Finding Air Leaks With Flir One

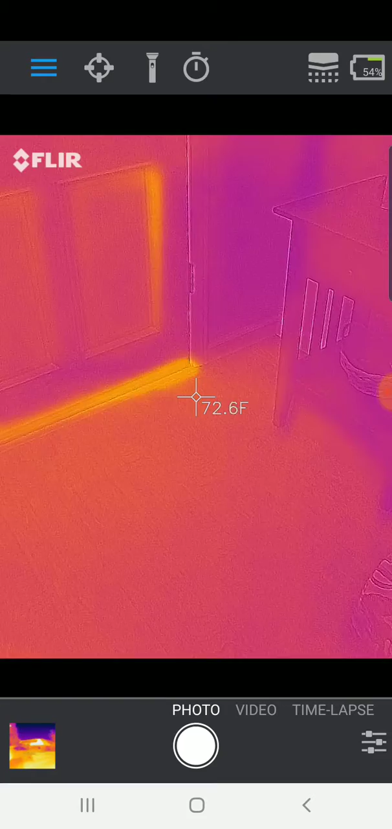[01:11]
On screen: spot 72.6°F
So the air coming in there is you know 75 degrees versus the 70 degrees or so of the walls inside my home. Definitely looking at the bottom of the door you can see there's not only a lot coming in through there but actually as we get closer there's a specific area here it looks like you know it's up around 83 84 degrees so probably
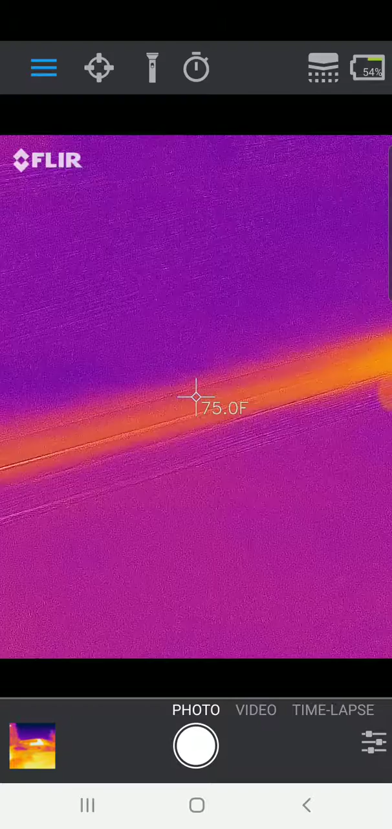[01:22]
On screen: spot 75.0°F
that's an area where the weather stripping along the bottom of my door maybe has come up a little bit. So I'll try to get a little closer here I'm going to turn to the side actually and
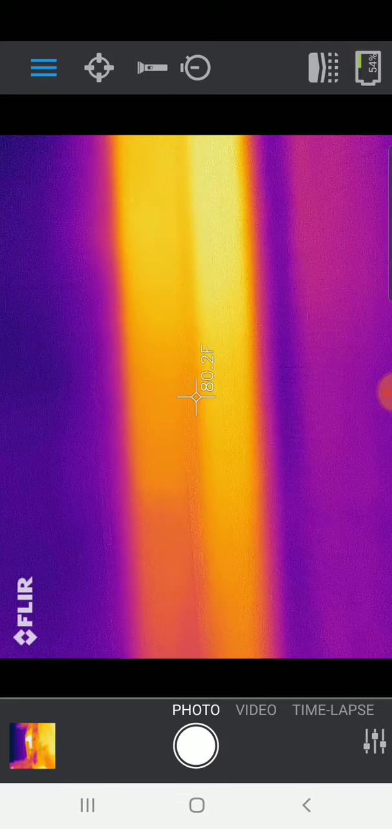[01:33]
On screen: spot 80.2°F
yeah you can see it's actually the weather stripping has actually pulled back and I can see even some visible light coming in. So I'm probably losing a good amount of cold air just through that one little crack and that's something I could easily fix and that would reduce the amount of air that's being lost through that gap. And even looking here I actually have a little gap between the doors I'm still not even losing as much through that as that one that's very hard to see unless you can actually look at it under a thermal camera.
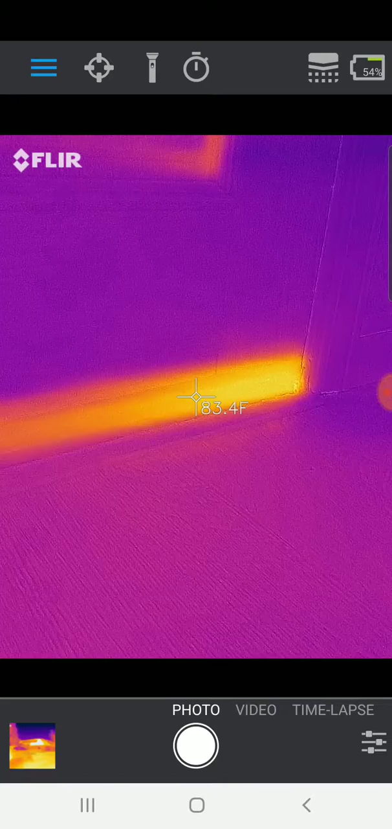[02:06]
These are the sorts of things that you can then target for home improvements and improve the energy efficiency of the house.
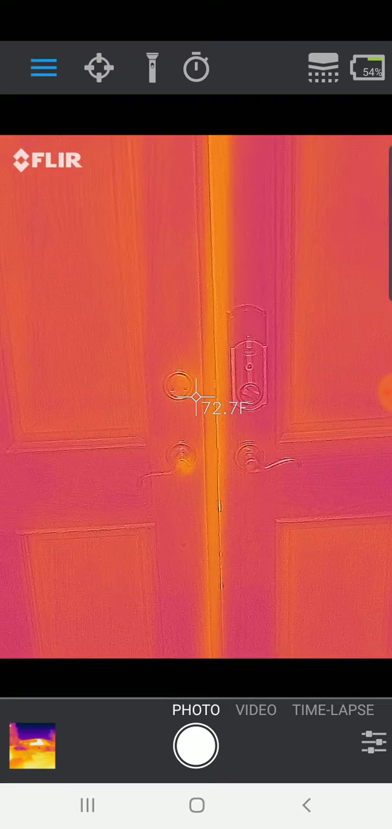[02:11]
A couple of the things that are interesting here anything where it's going through the door is letting a certain amount of hot air in so even actually this handle of my door here is
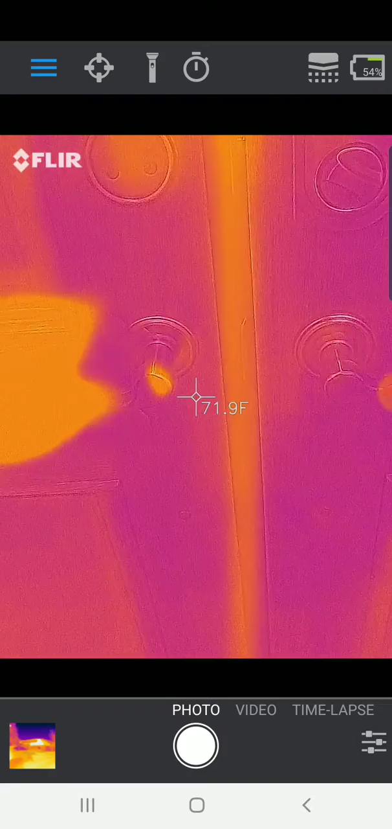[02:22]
On screen: spot 71.9°F
conducting some of the heat maybe it's in the sun outside so I'm getting a little bit of that seeping through.
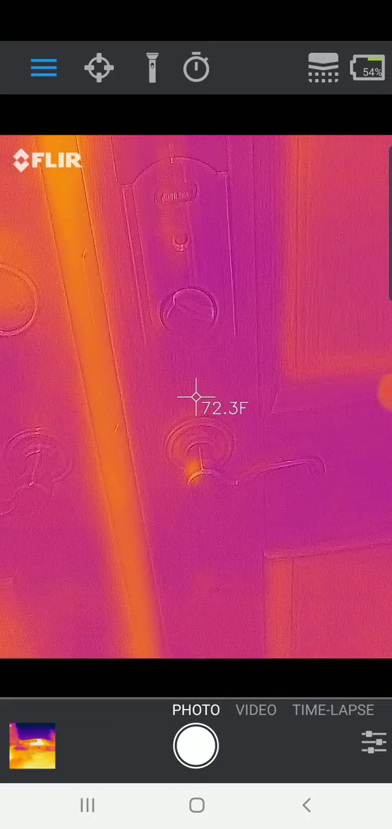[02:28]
On screen: spot 72.3°F
But you know again putting in probably some kind of drought excluder at the bottom or
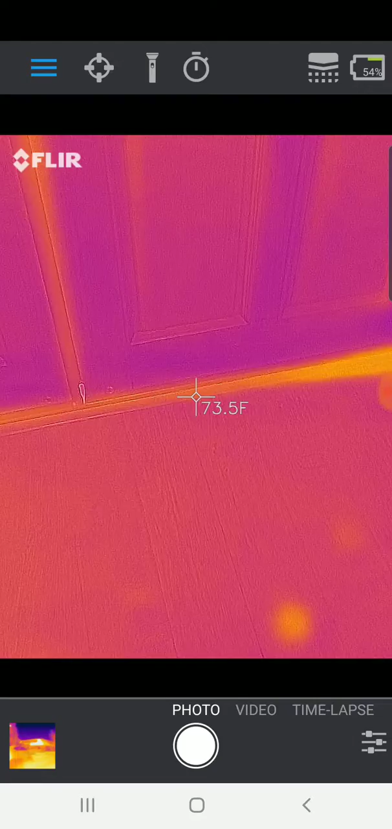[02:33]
just improving the weather stripping would probably make this door a lot more efficient. And then also ensuring that this crack here between the doors is as small as possible.
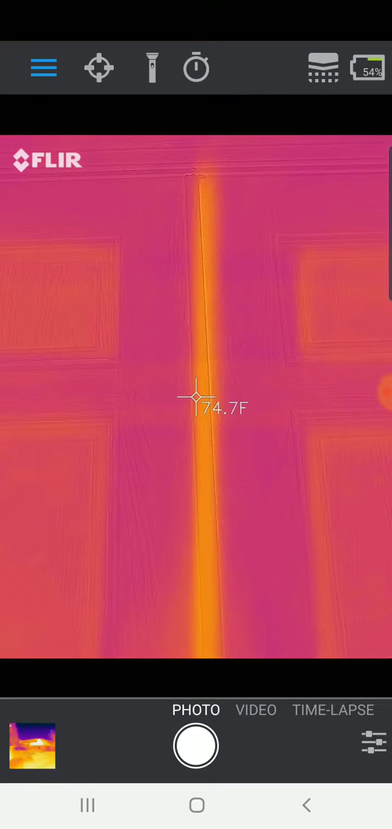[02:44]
On screen: spot 74.7°F
So maybe these need to be reseated maybe I need to add some weather stripping to protect that area definitely some things to target to make this more efficient.
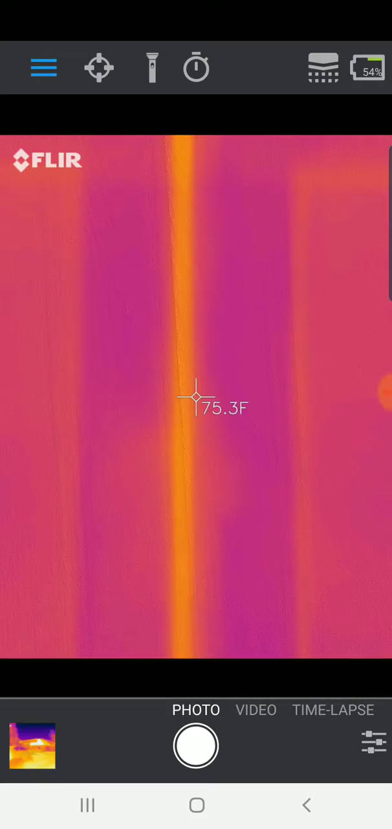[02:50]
On screen: spot 75.3°F
So now I'm looking at the window in my home here and you know you would think a window would be an area where you would lose a lot of air but actually I have dual pane windows which are the most efficient and you can see actually the temperature of the glass here 72.6
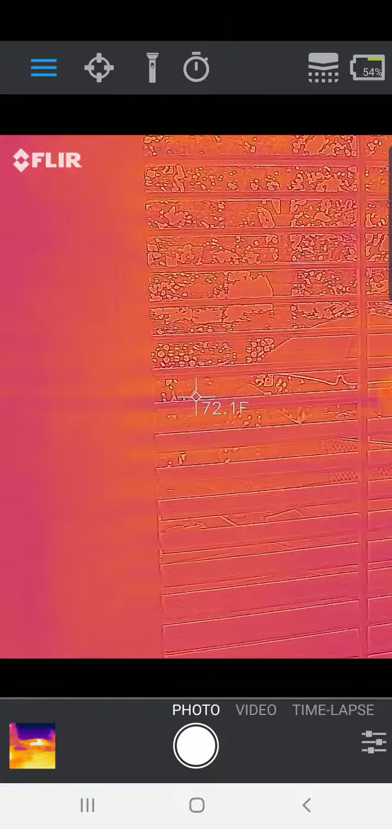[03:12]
On screen: spot 72.1°F
versus the wall 72.3 or something like that really extremely close. So counterintuitively I'm actually losing a lot more cold air through the
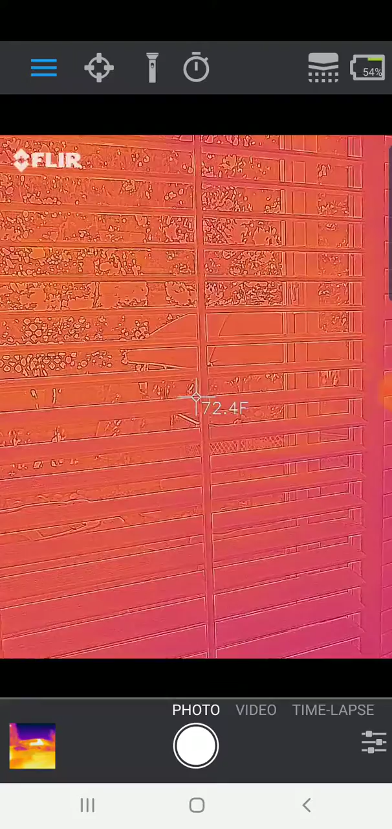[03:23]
On screen: spot 72.4°F
door than I am through the glass of my window. That's not to say that windows don't have an impact. Sun can come through and heat the floor and heat the house up through a window but I'm actually not losing a lot of cold air through the glass itself.
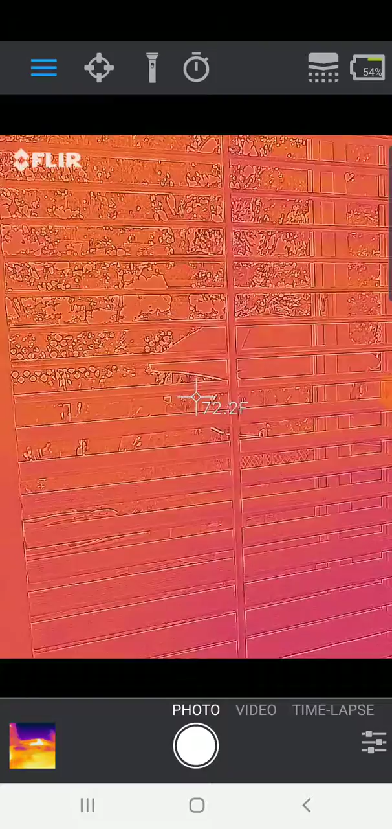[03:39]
On screen: spot 72.2°F
It's basically at the same temperature as the rest of the house. So that can show you you know where dual pane windows really make a big impact. It's almost like a wall versus the door you could see you know with any imperfection there I am losing cold air to the outside.
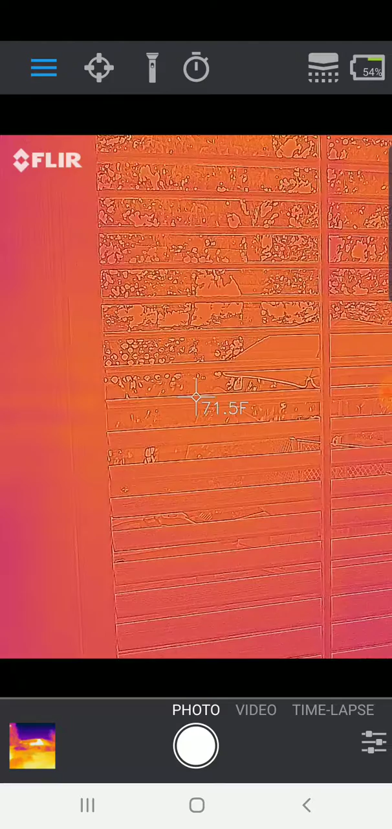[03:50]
On screen: spot 71.5°F
Now the final thing I want to look at is here's the door to my garage. Now a lot of people think well the garage is sort of part of the house and they don't realize how much heat or cold air they're losing through their garage. So homes lose a lot more air through the garage than you would expect. And my garage is actually closed at the moment so it feels like it's part of the house and that it's insulated. But if you look at the air coming in it's still you know 75 degrees you know seeking slipping through this door here.